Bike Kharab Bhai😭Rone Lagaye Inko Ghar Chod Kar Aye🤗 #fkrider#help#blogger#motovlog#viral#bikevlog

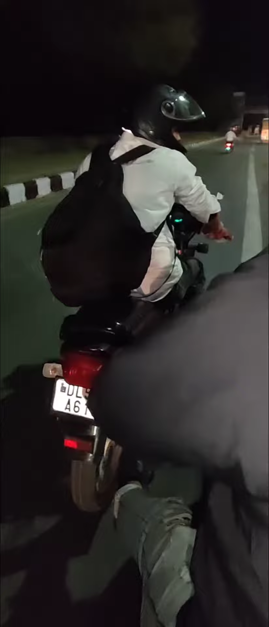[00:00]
एलो भाईस यह देखिए अभी हम जाने के अपने घर तो हम में मिलची के ते भाई उनकी गाड़ी में चैन टूट गई थी उनकी गाड़ी की तो भाई परेशान थे बहुत फूल पर खड़े थे यह अपके राइडर भाई ने पैर लगाया उनकी गाड़ी में